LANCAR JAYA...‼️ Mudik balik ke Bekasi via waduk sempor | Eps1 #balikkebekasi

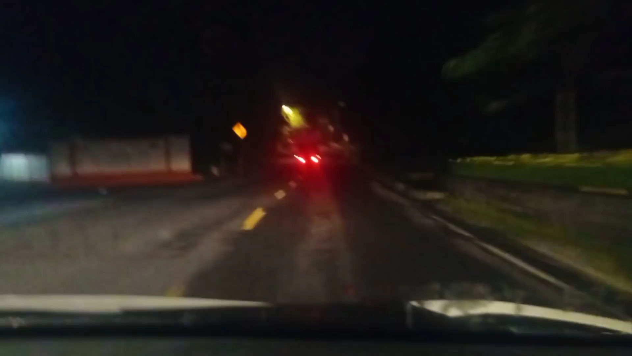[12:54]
cuman kalau masih pagi banget kayak gini jam 5 kayaknya ya belum ada ya, jam 5 masih gelap. Agak siangan dikit lah, kalau agak siangan ya ada. Angkutan umum ke arah Dieng ada. Tapi ini kita nggak ke Dieng ya. Ini posisi mau ke Cilacap. Rencananya mau lewat pesisir. Mau lewat pesisir selatan. Jam 4.54 sampai di Terminal Wonosobo.
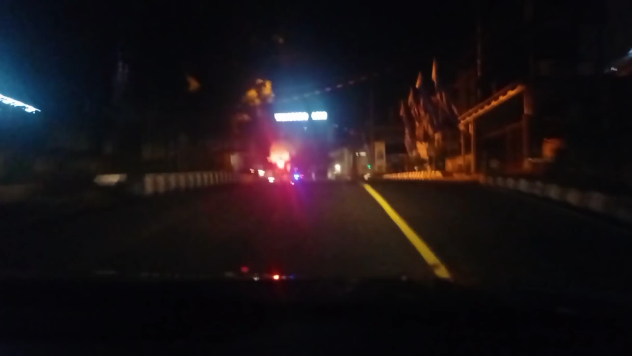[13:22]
Tulisan Wonosobo asri, gede banget di atas itu. Ini ada di kota Wonosobo, Wonosobo kotanya maksudnya. Di depan itu ntar kalau misalkan belok kanan, ada pertigaan ya di depan itu. Belok kanan itu ke arah Dieng. Ya masih jauh sih. Ke arah desa Kejajar, ke arah kecamatan Kejajar, sampai lanjut ke arah Dieng.
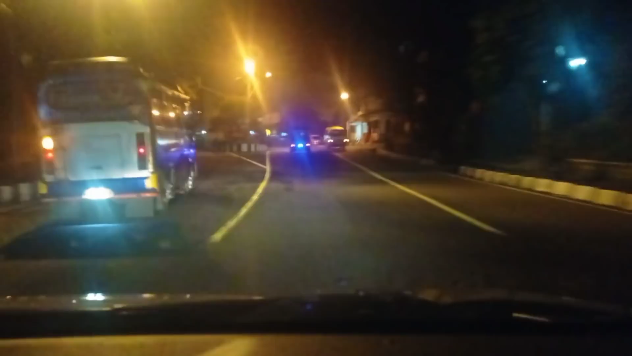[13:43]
Nah ini, kita ambil yang kiri aja. Iya, merah, pas banget ah. Ya, iya barusan sekarang udah merah. Nah, ini pertigaan ini kalau belok kanan ini ke arah Dieng.
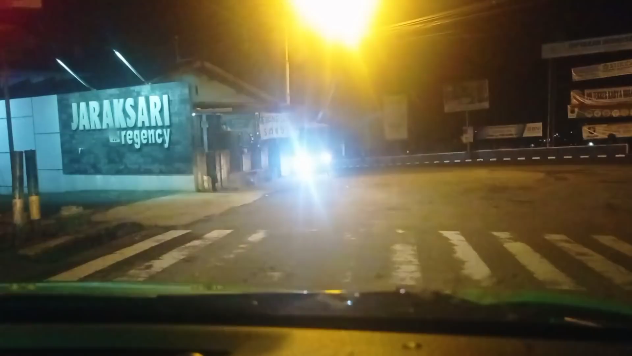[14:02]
Ke arah alun-alun Wonosobo, lanjut ke Kecamatan Kejajar, lanjut lagi naik sampai ke Dieng. Masih sekitar berapa? Ya, sekitar 45 menit lah. Setengah jam sampai 45 menit sampai Dieng. Ijo 10, ijo. Nah, sip. Kalau belok kiri ini ke arah Banjarnegara. Ada tulisan kiri jalan terus? Iya. Oh, alah.